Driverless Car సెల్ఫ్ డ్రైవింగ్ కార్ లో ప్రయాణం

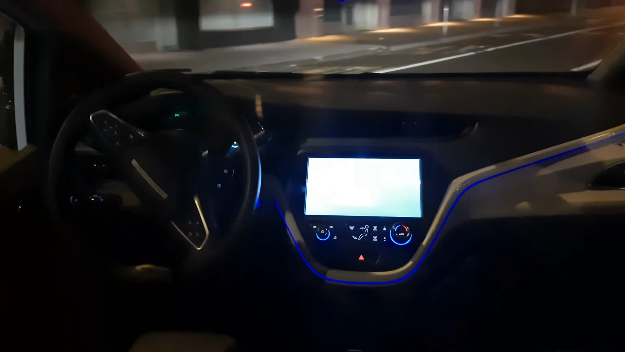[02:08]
These pioneering companies extend their driverless
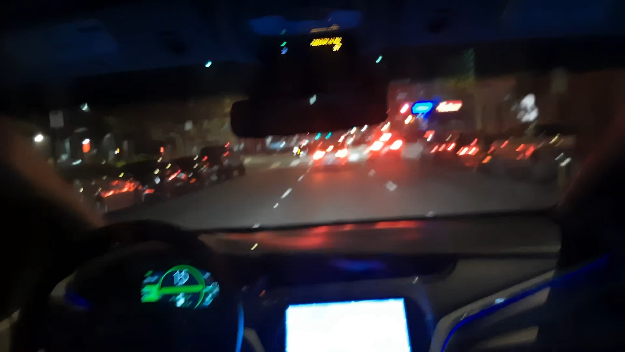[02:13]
cab services to various other major cities across the United States. Yes, we are approaching a junction. See, a red traffic signal prompted the cab to come to a halt. Yeah, car stopped. Patiently waiting for the signal to turn green. Yeah, finally the green light illuminated and the cab resumed its journey. So amazing. So amazing.
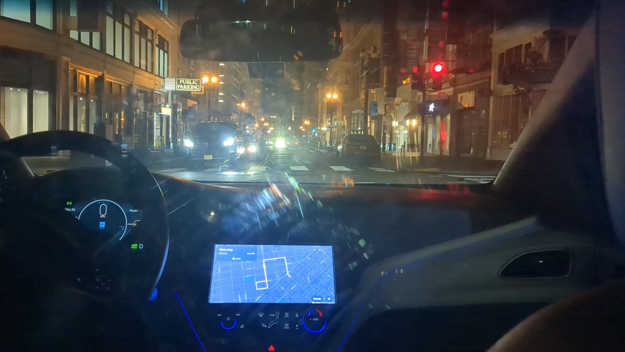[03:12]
Now the car is approaching at the intersection. You can observe how the cab gracefully paused at the pedestrian crossing. It was fascinating to witness pedestrians capturing videos of the driverless car as they crossed the road.